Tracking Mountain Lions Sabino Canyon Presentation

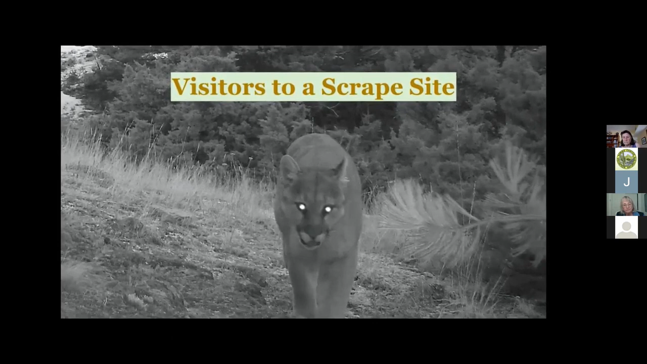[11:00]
And then you're also gonna see a female approaching it, but you're gonna see a lot of other animals visiting that site.
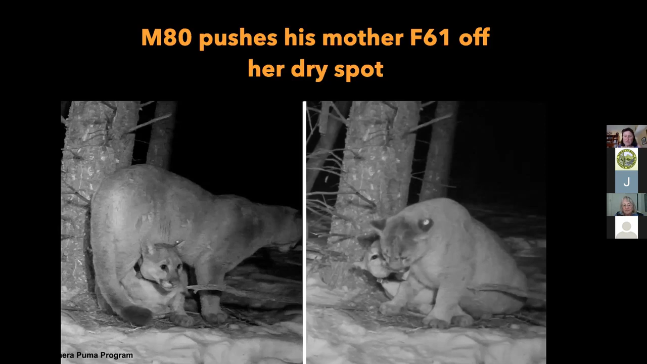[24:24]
And F61 has found the only dry spot there, and he wants it. So he's kind of on top of her and trying to get it. And lo and behold, he does get it. And she kind of cuffs him and bites him. And so basically, I mean, he wrote a paper, but in a nutshell, his conclusion was kind of just like your teenagers. It's like, oh, so annoying. Get them out of the house. And then, of course, the teenagers want to get out of the house, too. And usually around that time, the mother might get pregnant again. And then she definitely wants to get her kittens kicked out.
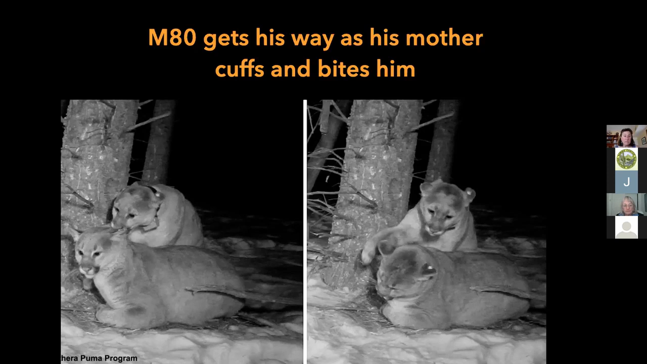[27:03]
And then they're usually switching over more to deer. So they may even be hunting skunks, porcupines, something like that, or your local cats. Okay, in this next video, same tree.
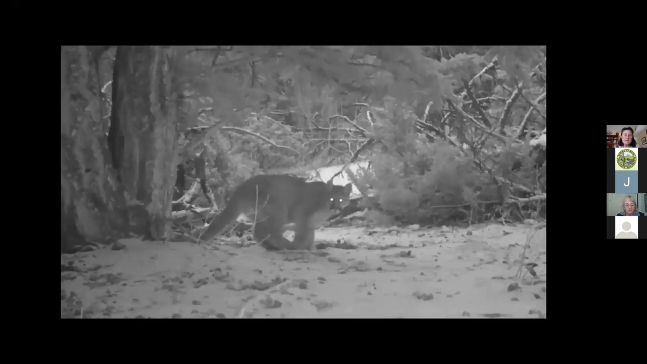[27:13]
So it is a really fertile tree, as you can see. It's a good scrape tree. So this is gonna be two dispersers or siblings. And sometimes that happens, the siblings will disperse together, but then eventually they'll peel off to find their own territories.
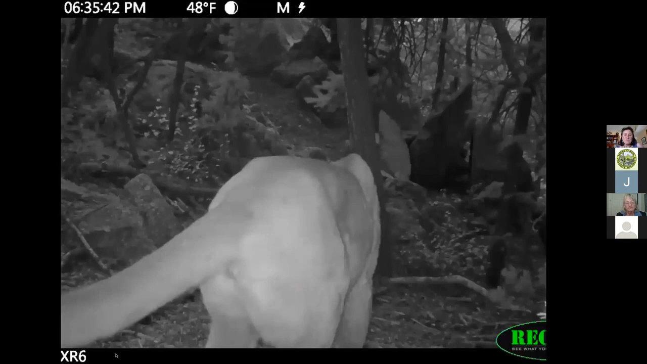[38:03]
And in terms of trail camera work, there you can see that cougar sat there for almost an hour, and he knew the camera was there the whole time, and he really didn't care. You can actually use a flash on them. They don't care. But just about any other animal doesn't like flash. Certainly, you know, wolves, bears, coyotes, they don't like flash. They don't really even like trail cameras.